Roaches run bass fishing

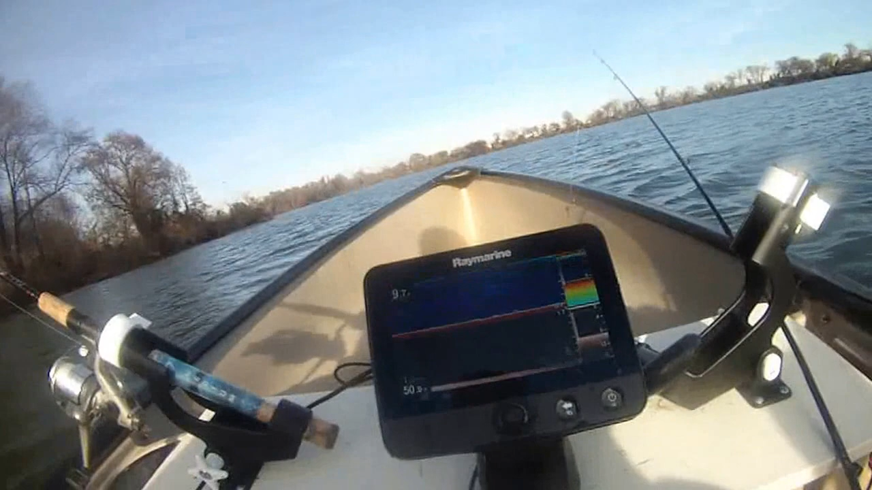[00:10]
December 20th, 2015. I'm at Roaches Run. Water temperature is 50.7 degrees. Okay.
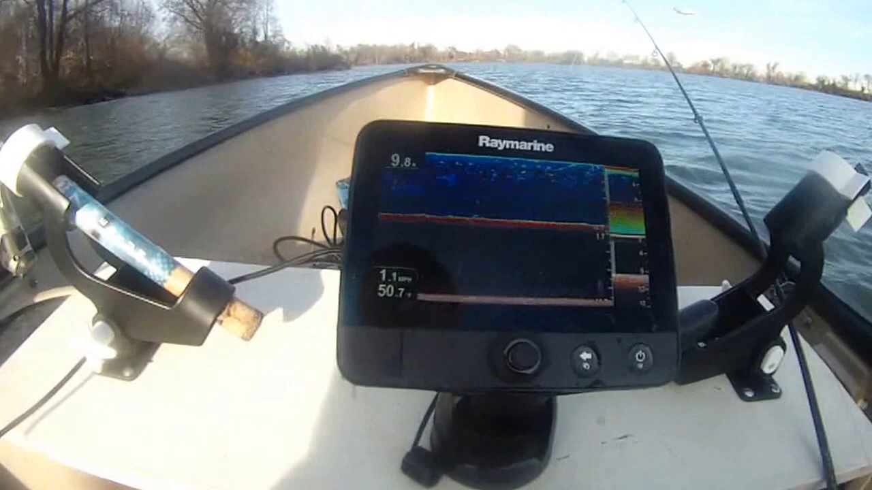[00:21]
Getting blown into the shallow area by the wind right now. Okay. It's 50.9 degrees. It's 9.7 feet deep. There's nothing under the water right now.
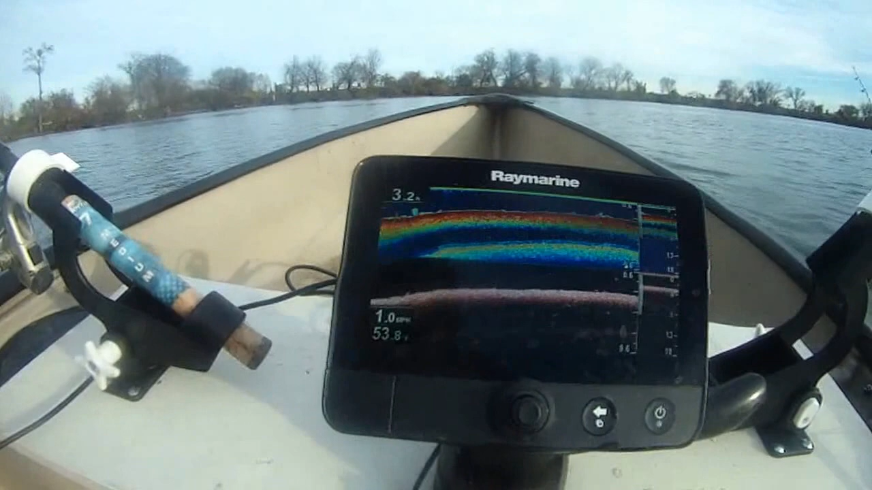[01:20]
This corner, it's 53.8 degrees. It's very warm.